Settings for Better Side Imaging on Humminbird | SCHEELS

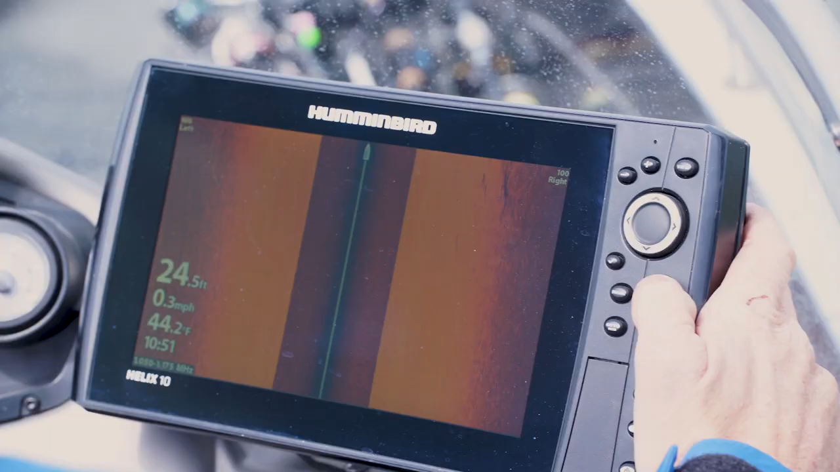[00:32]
On screen: depth 24.5 ft, water 44.2°F, speed 0.3 mph
That's simply done by going into the menu twice going into the setup menu down here
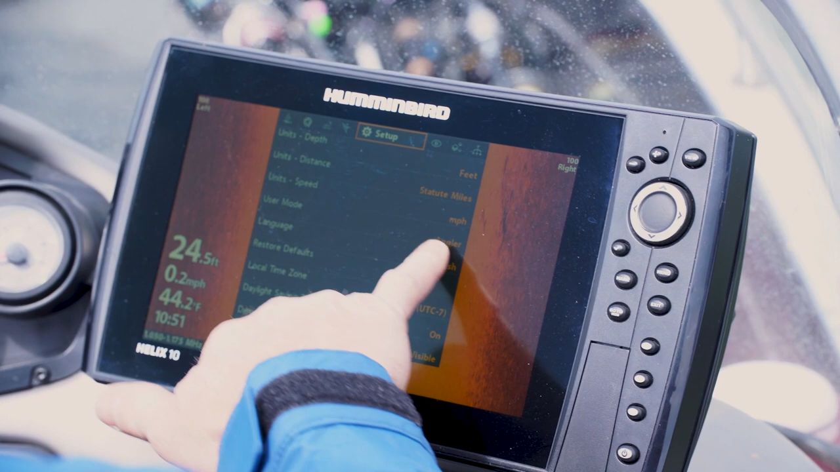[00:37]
On screen: depth 24.5 ft, water 44.2°F, speed 0.2 mph
where it says user mode we want to change that from angler into custom.
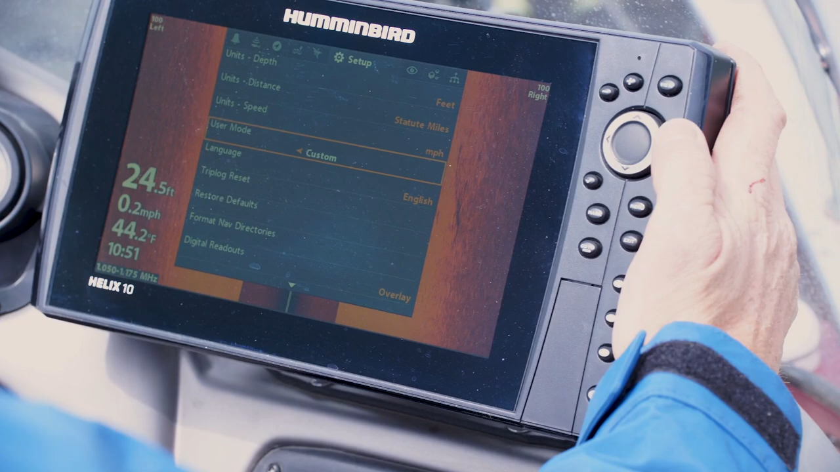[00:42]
On screen: depth 24.5 ft, water 44.2°F, speed 0.2 mph
Once we do that it removes all of the filters it allows us to adjust our hummingbirds the way that we want them.
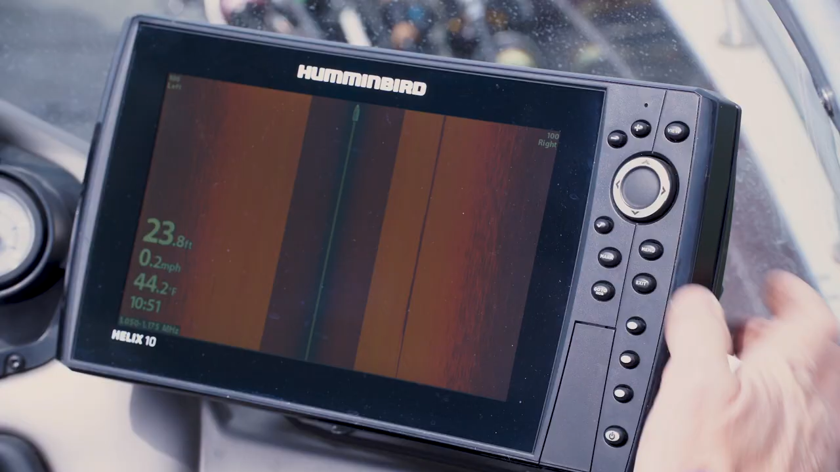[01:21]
On screen: depth 23.8 ft, water 44.2°F, speed 0.2 mph
Okay so we're going to go into our menu once we're going to come down to our sight
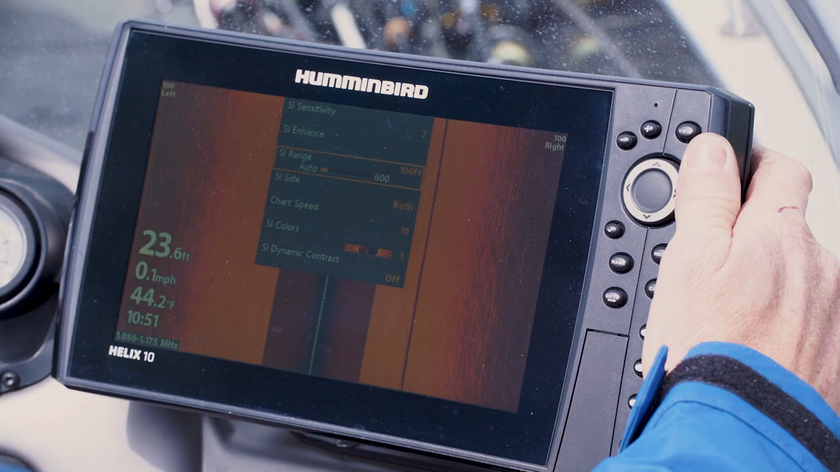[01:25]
On screen: depth 23.6 ft, water 44.2°F, speed 0.1 mph
imaging range I'm going to adjust this down to 65 it's going to start giving me a great clean picture.
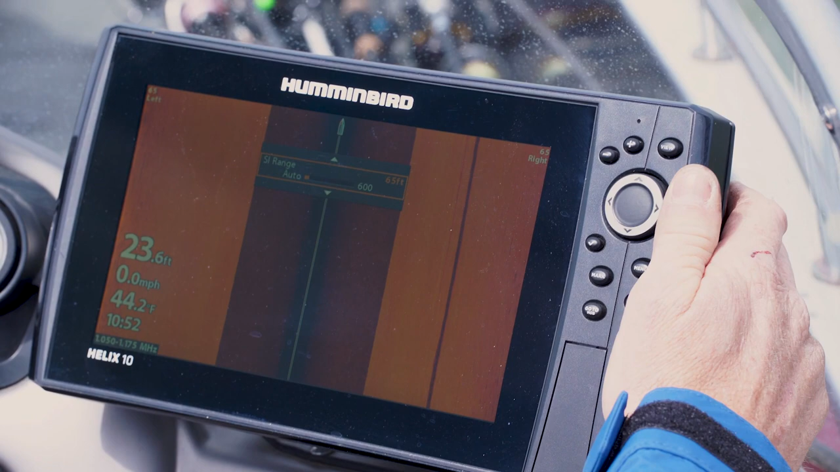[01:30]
On screen: depth 23.6 ft, water 44.2°F, speed 0.0 mph
The next thing that I'm going to do is I'm going to change the color
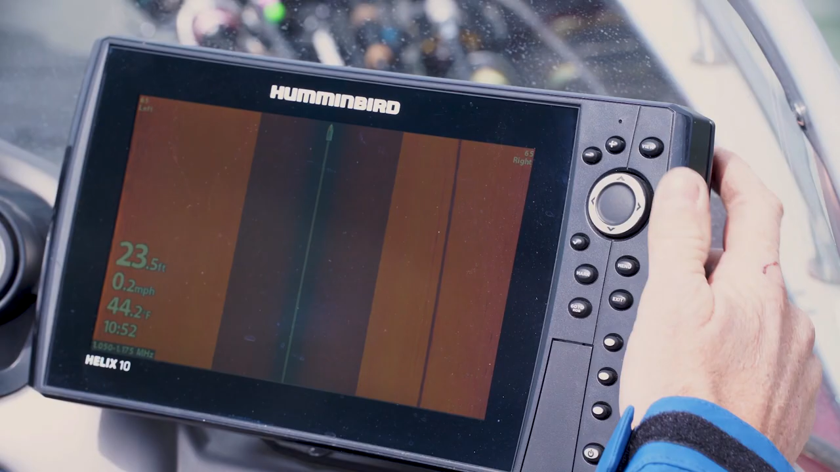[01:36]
On screen: depth 23.5 ft, water 44.2°F, speed 0.2 mph
palette just because I like a certain color palette does not mean that everybody should run that palette. Everybody's eyes are different so that's why there are 12 different color palettes in the Humminbird system.
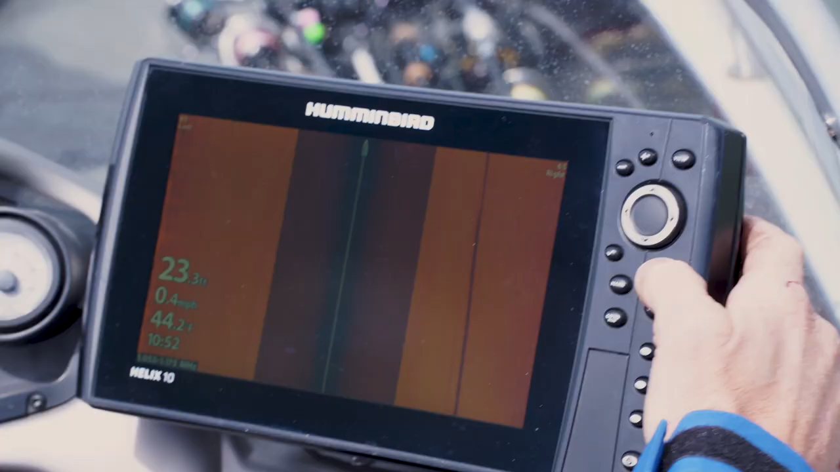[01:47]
On screen: depth 23.3 ft, water 44.2°F, speed 0.4 mph
Mine is color palette 11 it comes out of the box at color palette 3 change this over to 11.
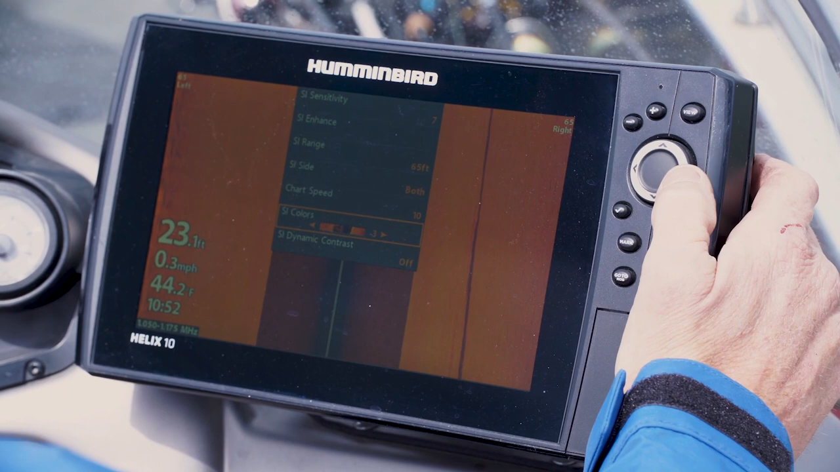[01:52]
On screen: depth 23.1 ft, water 44.2°F, speed 0.3 mph
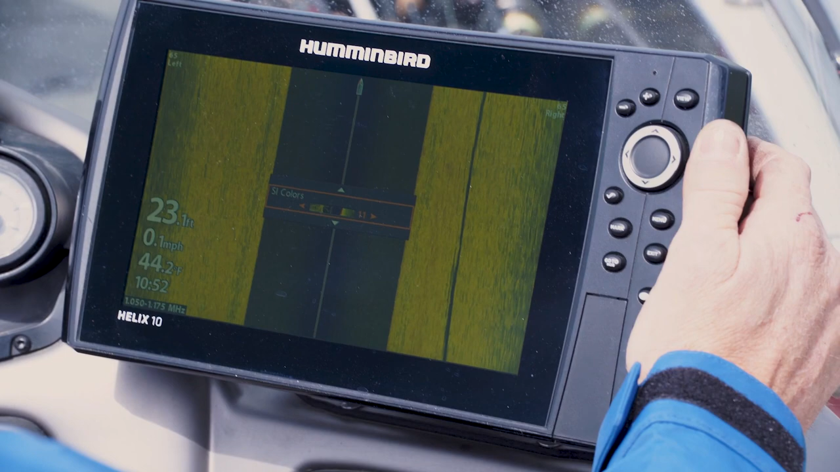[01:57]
On screen: water 44.2°F
The main reason why I like color palette 11 is the hard returns come back red we've kind of been ingrained throughout the years on our
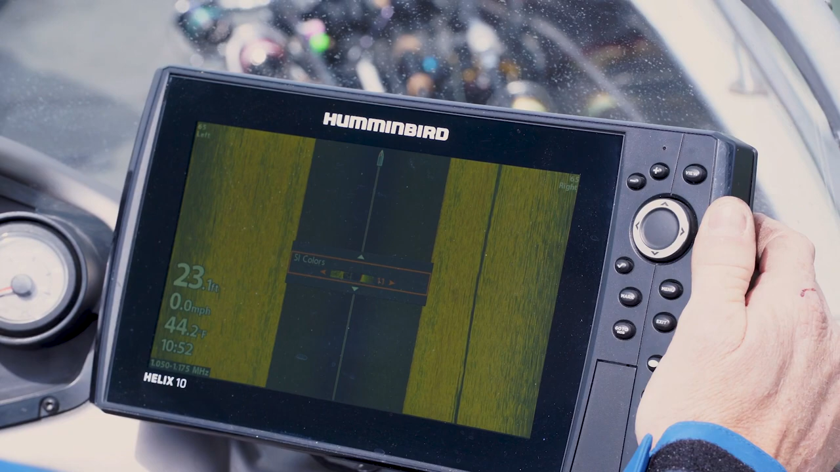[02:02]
On screen: speed 0.0 mph
2d sonar that red return is a hard bottom so we're going to start with this I've got it on color palette 11 we have found some structure specifically an old foundation we're going to drive over it a couple times get it dialed in and go from there.